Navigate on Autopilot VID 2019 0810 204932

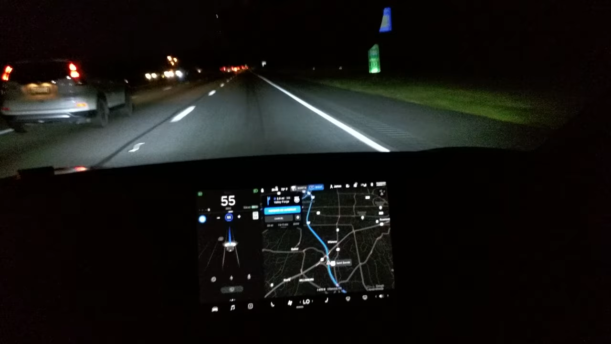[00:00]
Camera's back on. I'm getting up to the point where I'm going to have to get to West 76. There's a loop involved and another loop and some other lane changes to get to 422. I've done it twice before successfully. Let's see how this works today. 155 speed limit. I'm in the right lane. I don't know if that's perfect for what we have to do, but... I'm not going to make room for these cars.
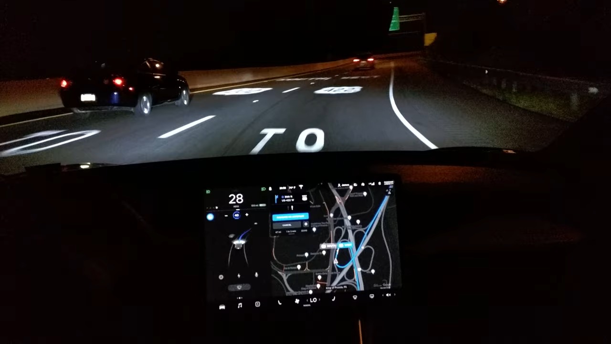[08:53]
In 500 feet, take the US 422 West ramp on the right. Now take the US 422 West ramp on the right. Okay, so far so good.
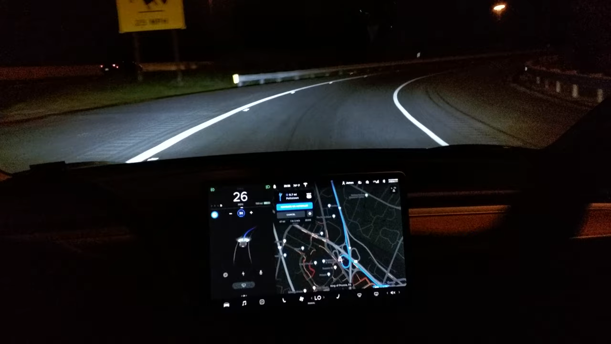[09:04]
25 miles per hour for the... This is beautiful. It's exactly the speed I'd want it to be. And it's doing it on its own! We're not done yet. We got a few more. Now it's going to go up to 45. How do it know? We got
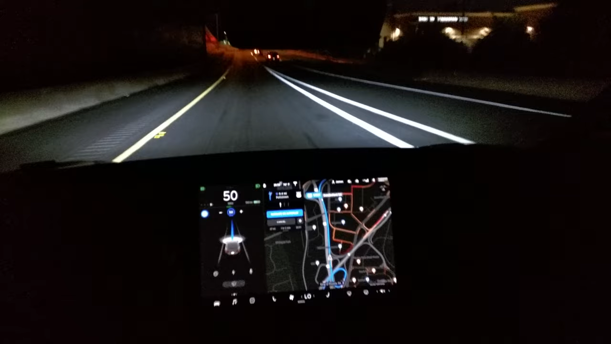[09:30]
a few more. 422 west ramp on the left toward Pottstown. Now take the US 422 west ramp on the left.